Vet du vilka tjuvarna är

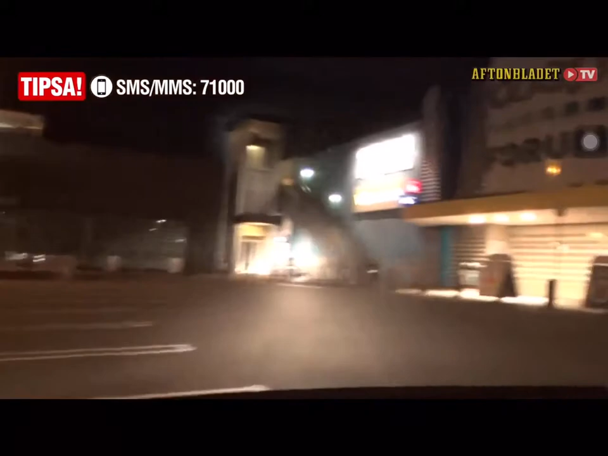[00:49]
Den kommer nu att sticka ut på Sisjövägen.
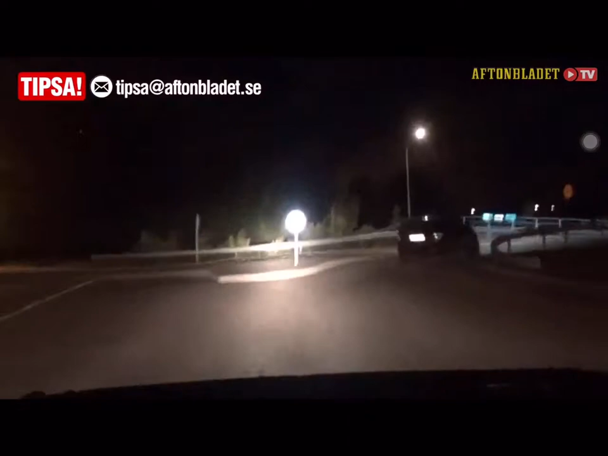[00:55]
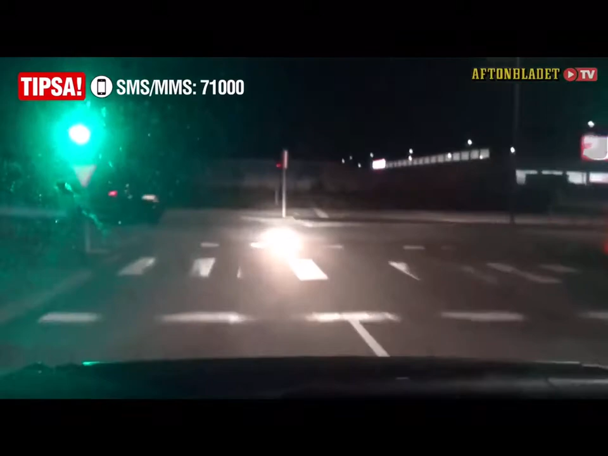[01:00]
Sisjövägen mot Högsbo. De kör också ifrån väktaren som försöker hänga med. Känner du igen de här männen eller har du sett den aktuella bilen? Kontakta polisen.